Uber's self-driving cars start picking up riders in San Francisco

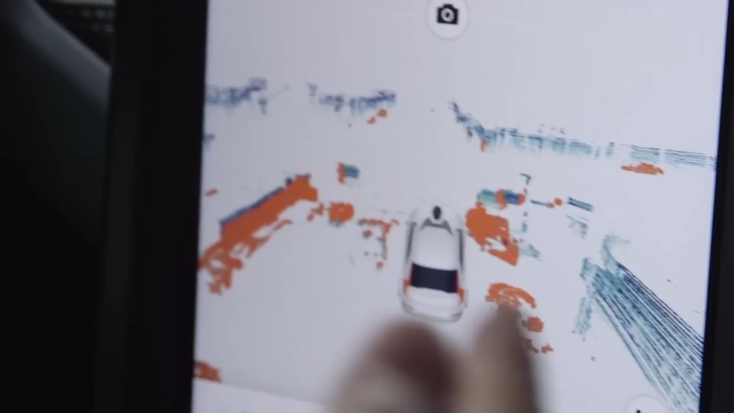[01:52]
This is a good representation of what the car sees. It's showing us the lidar. You can see vehicles behind us. You see the pedestrian crossing the road, park vehicle,
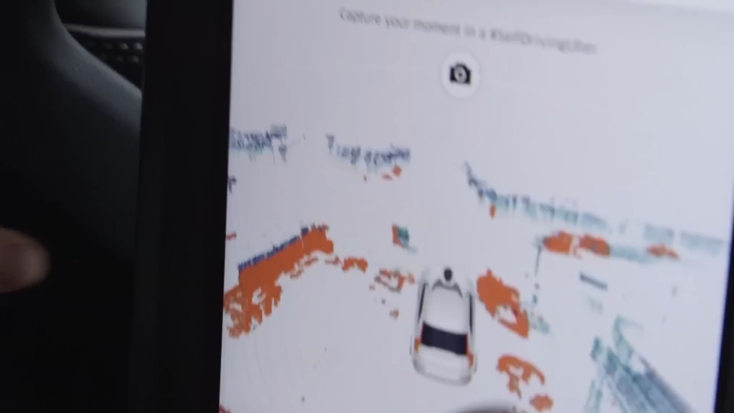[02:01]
a little bit of classification of objects.